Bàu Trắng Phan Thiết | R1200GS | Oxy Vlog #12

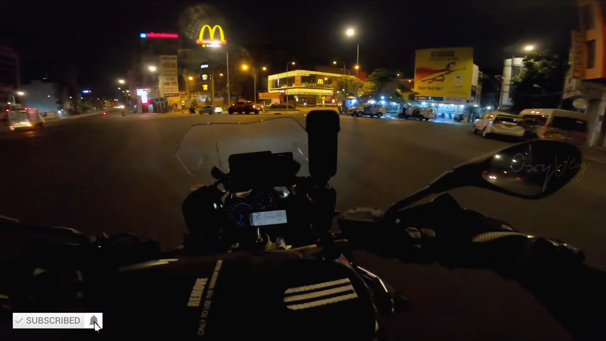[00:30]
Đúng 4 giờ thì mình đến McDonald's. Theo lộ trình theo lịch của anh em nhóm CPC ha. Mọi người tập trung ở đây từ sáng sớm.
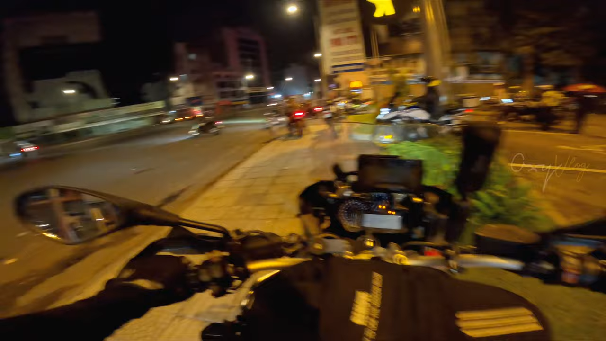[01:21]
Rồi đúng 5 giờ thì mọi người bắt đầu xuất phát. Anh em đi khá đông, khoảng hơn 30 xe.
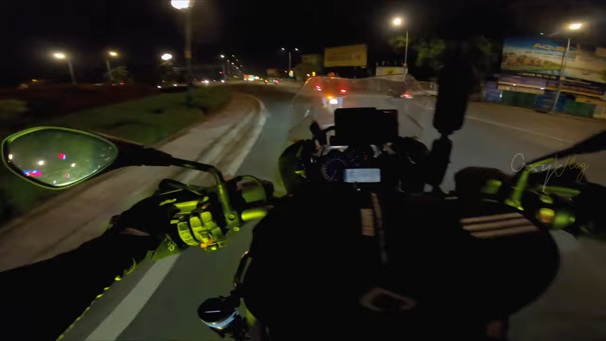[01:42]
Mục tiêu là sẽ ăn sáng ở Phan Thiết. Nhưng mà cũng còn tùy vào cái tốc độ đi di chuyển của đoàn nữa. Không biết đến có sớm không hay là đi trễ, tại vì kỳ này đi cũng có nhiều anh em mới như mình nè.
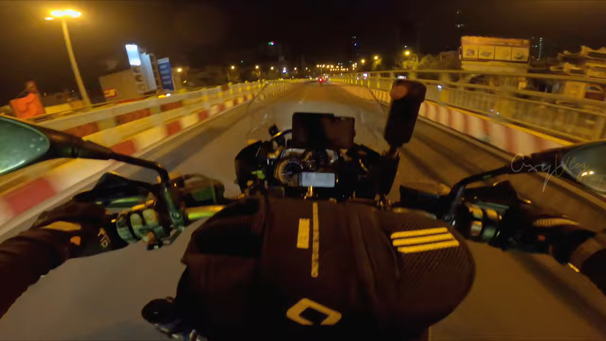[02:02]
Mình cũng chưa quen cách chạy của những anh em CPC và có thêm mấy biker nữ nữa. Khởi đầu thì mọi người di chuyển với tốc độ cũng cao.
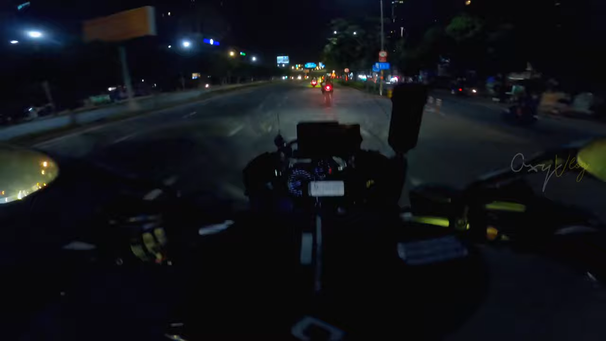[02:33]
Sau đợt giãn cách này thì 5 giờ sáng thì đường vẫn còn vắng lắm, không giống như trước đây. 5 5 giờ sáng là Sài Gòn là đông đúc rồi, tuy nhiên là bây giờ thì 5 giờ sáng là vắng lắm. Đoàn đang di chuyển qua đến cầu Sài Gòn.
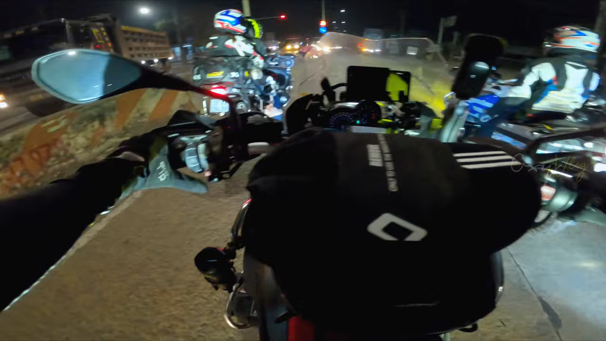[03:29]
để cho anh em coi cho vui ha. Đoàn bắt đầu di chuyển trên cái tuyến đường tránh biên thành phố Biên Hòa.
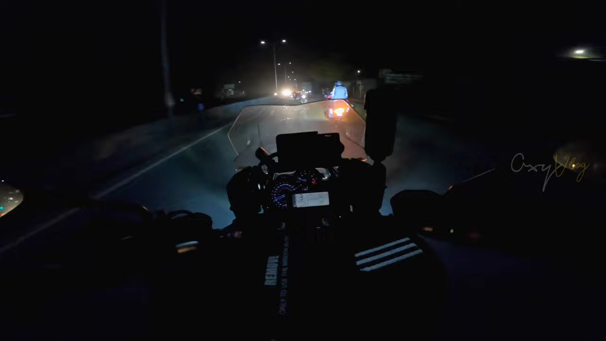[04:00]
Chạy tấp sau mọi người, mình không có đu theo tốc độ của mọi người, tại vì mình chưa quen cách chạy của mọi người á, cho nên là mình cứ thủng thỉnh chạy theo cái cách của mình trước đã, rồi khi nào mình quen thì mình mới theo theo cái tốc độ của đoàn được.
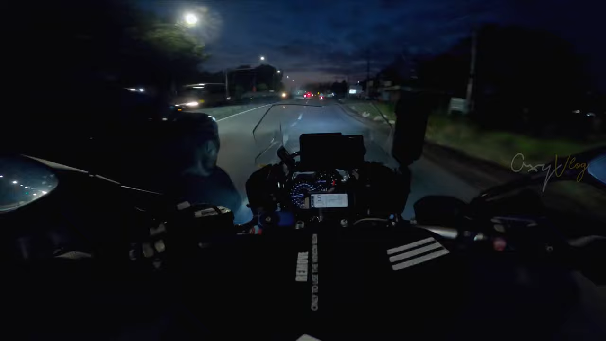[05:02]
Mình thấy đèn đèn Zin đi với lại trời hừng sáng như vậy là nó cũng khá đảm bảo, chứ không giống như là chuyến tour đêm trước đây mình đi Đà Lạt thì buộc phải dùng trợ sáng. Giờ mình chơi
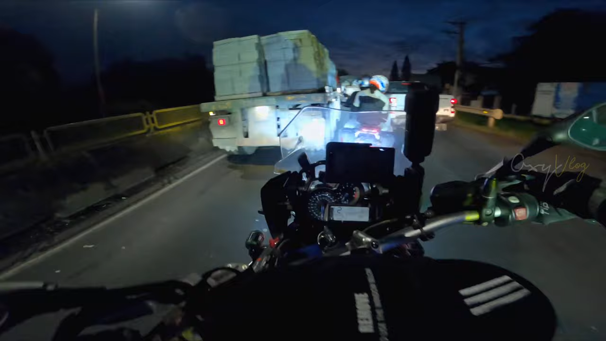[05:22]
hơi nhiều dòng xe thì mình thấy đèn zin là gần như
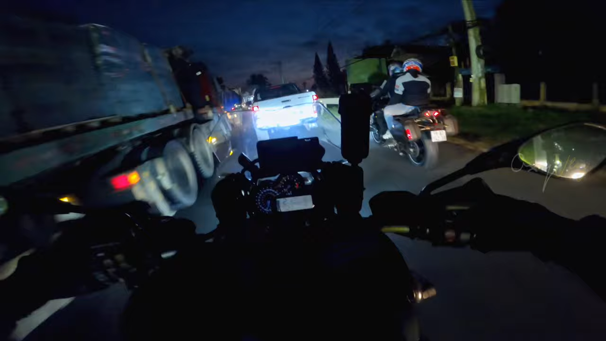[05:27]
đi mấy đoạn này lúc này là khó rồi, nhưng mà
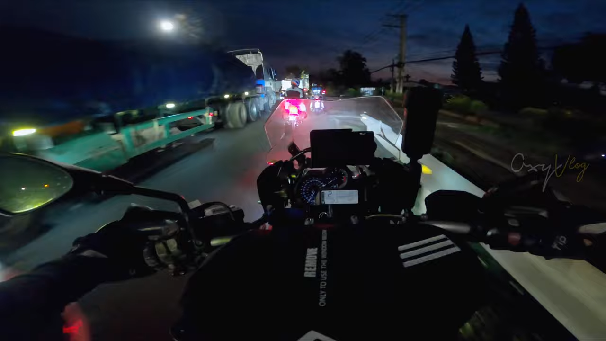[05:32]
GS thì là mình thấy đèn zin nó cũng khá tốt.
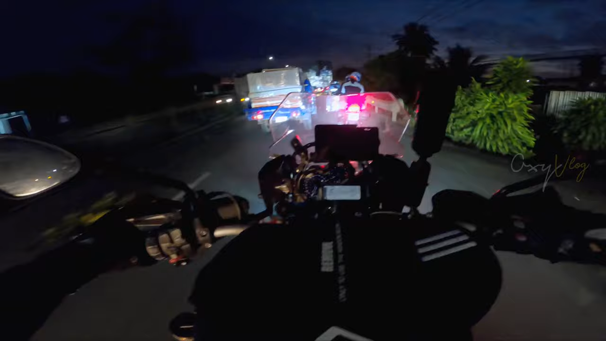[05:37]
Đi trời sáng sớm như vậy thì nó cũng có đủ ánh sáng. Có đi đêm thì xe nào như xe đó thôi.
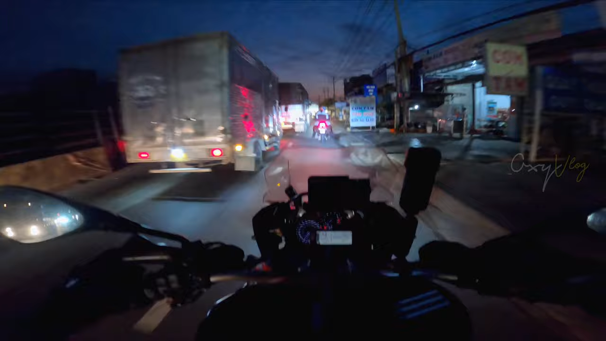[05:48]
Mọi người đang di chuyển đến đoạn vào ngã ba Dầu Giây nè.
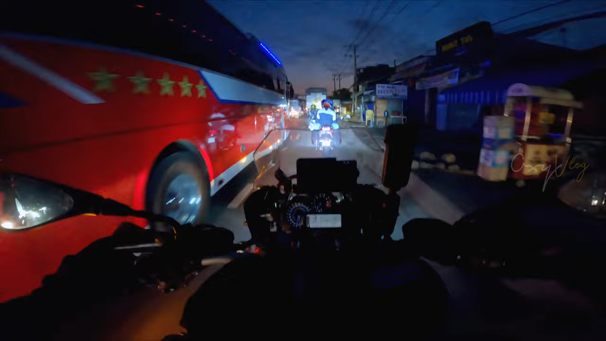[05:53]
Đầu là những cái chuyến xe tải nối đuôi nhau rất là dài, chở hàng hóa ha.
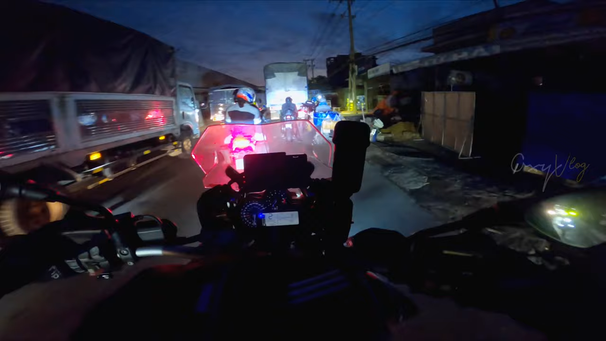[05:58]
Ở chỗ này là kẹt luôn á.
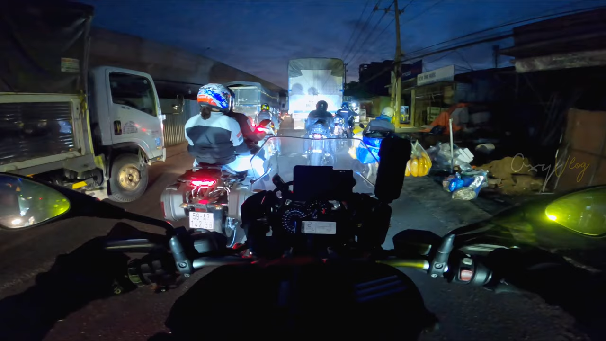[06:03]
Di chuyển qua được cái ngã ba Dầu Giây này cũng mất thời gian khá nhiều.
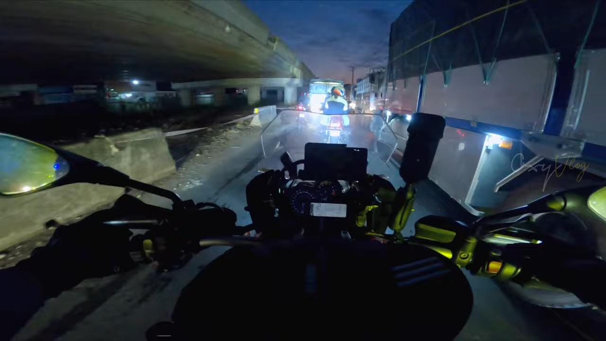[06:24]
Tiếp tục đi thẳng đi về hướng Phan Thiết. Quá đông.